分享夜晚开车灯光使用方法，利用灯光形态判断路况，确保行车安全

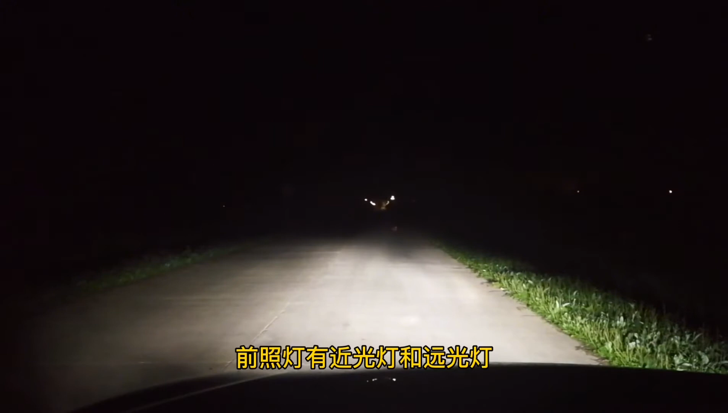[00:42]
前照灯有近光灯和远光灯近光灯的光线比较柔和所以被称为防旋木灯光它的光线角度下轻能够照射到车前大概40米以内的障碍物我在前方的路面上放了一个障碍物现在我们能看到近光灯的主要是用于夜间会车和有路灯的市区道路使用下面我再说一下远光灯我现在把灯光调到远光灯
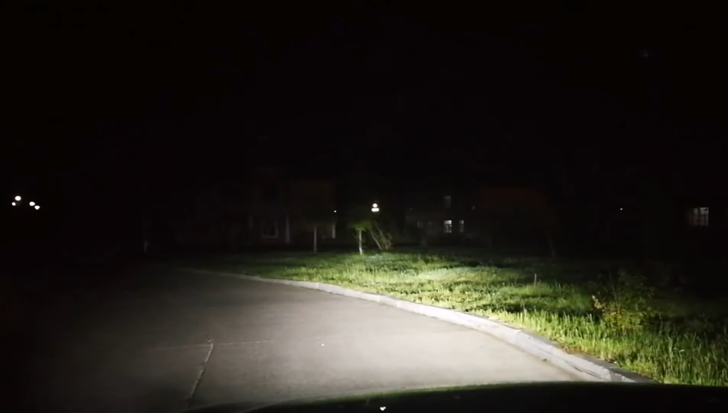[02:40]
大家注意看前方的灯光如果车灯照射到道路一侧说明车辆行驶进入了弯道在弯道行驶的时候可以远近光交替使用这样可以扩宽视野能看清弯道附近的路况夜间通过无路灯照明的交叉路口时要特别注意非机动车和行人要交替使用远光灯和近光灯来全面观察远处和近处的交通情况
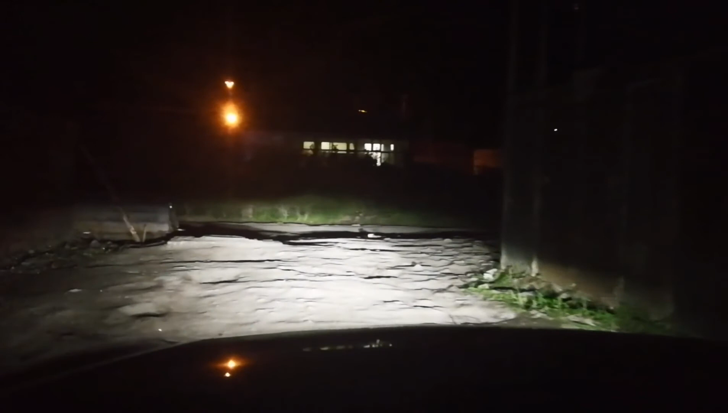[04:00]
顺口溜的意思就是夜晚道路呈灰色如果路面有积水
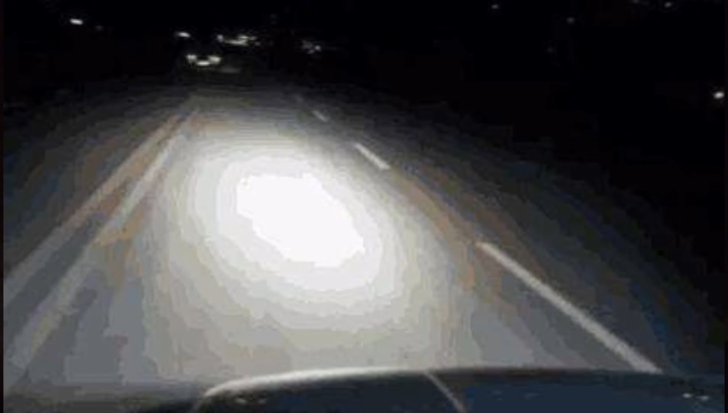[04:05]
在灯光的照射下就呈白色如果路面上有深坑
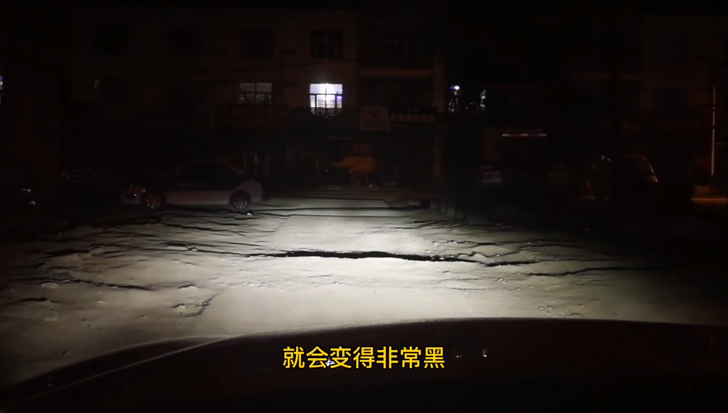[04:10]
就会变得非常黑夜晚开车时要特别注意灯光的形态开车是个细致的活夜晚更要打起十分的精神来开车
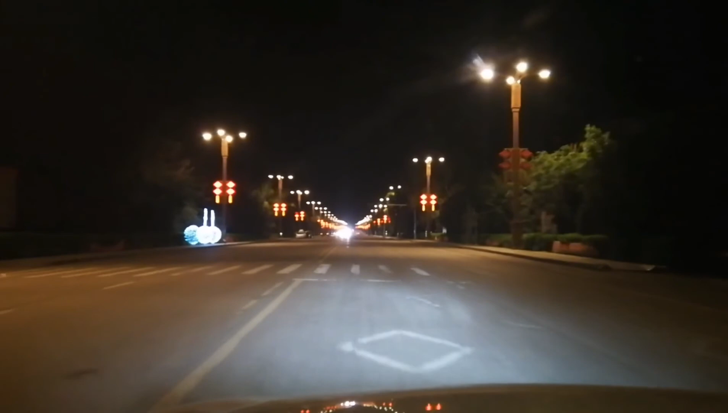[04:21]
不要觉得晚上车少突方便就不按规则在车少的情况也要规范的使用灯光避免发生意外事故本期视频就分享到这里如果对你有帮助请点赞关注一下我们下期再见拜拜